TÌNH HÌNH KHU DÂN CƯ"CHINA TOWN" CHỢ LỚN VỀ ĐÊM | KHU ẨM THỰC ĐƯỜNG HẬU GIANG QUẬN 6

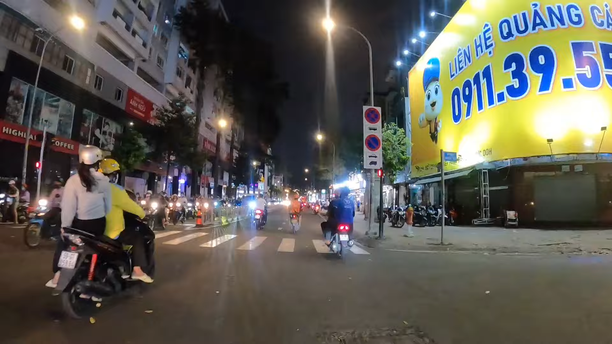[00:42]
Chinatown Sài Gòn Chợ Lớn nha.
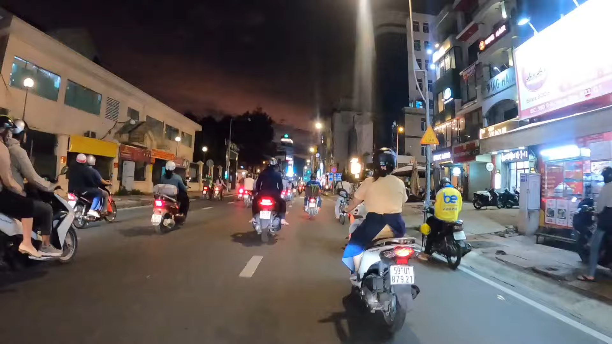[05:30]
không đèn. Giờ mình quẹo vô coi có gì không nha, chắc là không rồi đó.
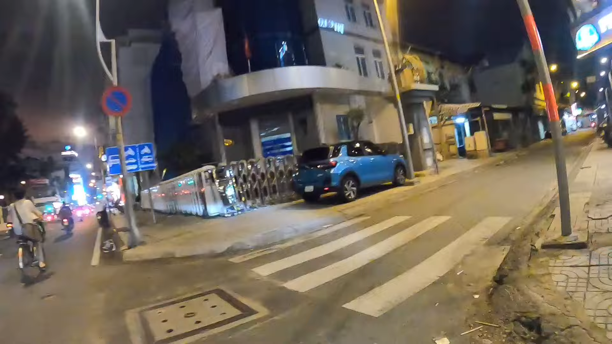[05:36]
Đây, ở đây là khu phố lồng đèn, thời điểm mà coi như là hết trung thu.
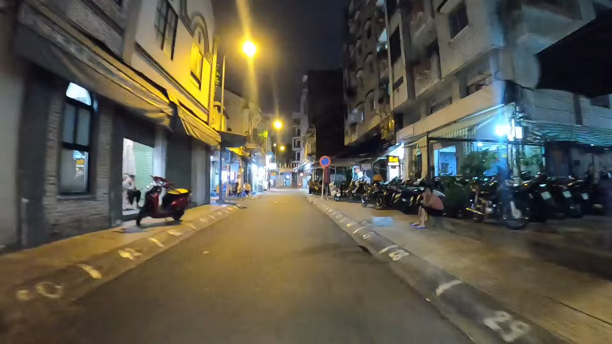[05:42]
À, các bạn nhìn thấy không? Không có gì luôn.
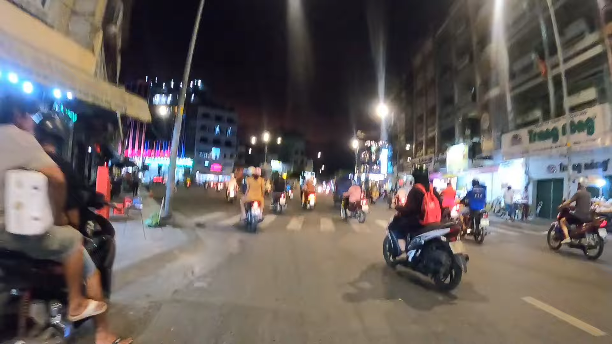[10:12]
Kinh doanh mấy cái đồ điện máy, điện tử rồi đó, máy lạnh, tủ lạnh.
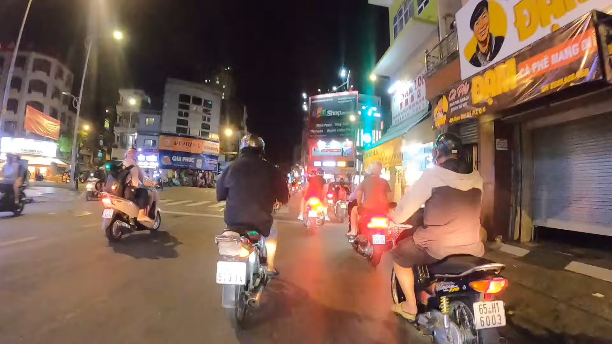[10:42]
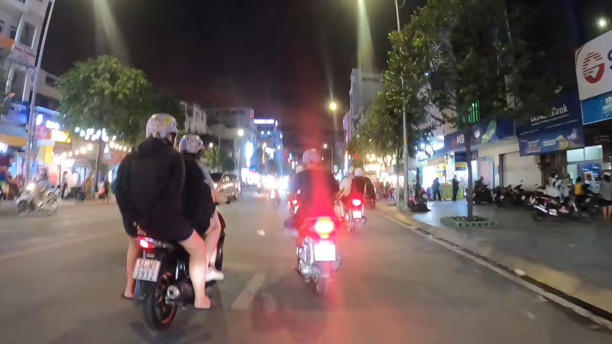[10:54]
quan cảnh khu phố ẩm thực về đêm tại Chợ Lớn. Ở bên kia đường là cà phê muối Chú Long các bạn. Thấy không?
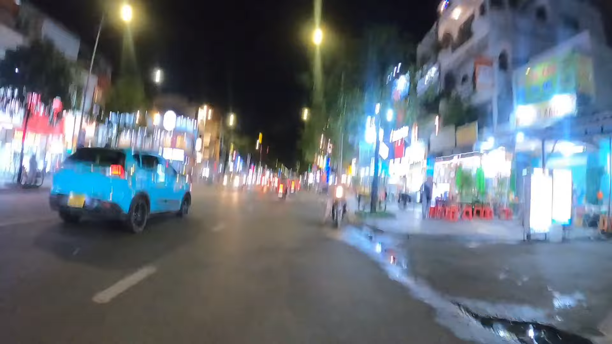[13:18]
Ở đây có cơm tấm Trâm, có nhà hàng Domino, nhà hàng Pizza. Ở đây có bún bò Tolezu, bánh mì chảo. Ở đây có cơm tấm, muốn ăn gì cứ ra đây là có hết.
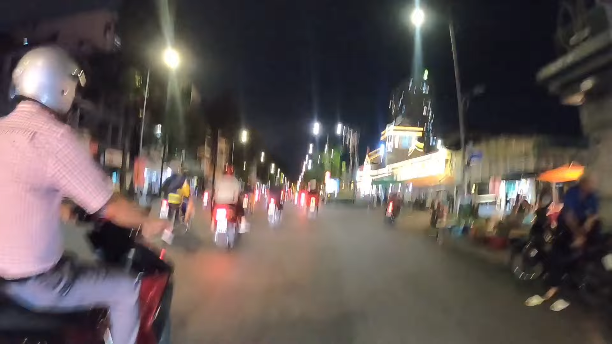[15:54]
Nó cũng bắt đầu hình thành những cái xe bán hàng lưu động rồi đó. Rồi ở đây là trước cổng chợ Bình Tây nha. Đó, xe bán đồ ăn chạy vô. Rồi.
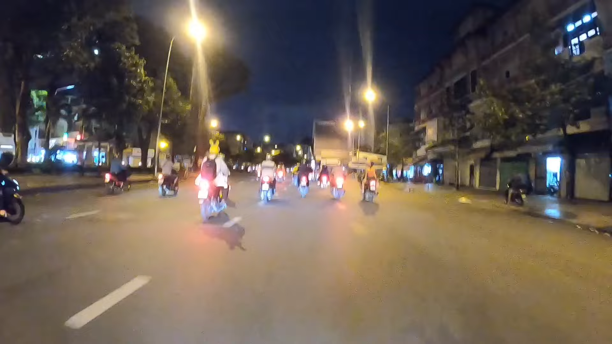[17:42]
tới đường Hải Thượng nói ông rồi nha, quận 5. Đoạn đường này cũng vui lắm, tới mùa là bắt đầu trưng bày ra bán đồ,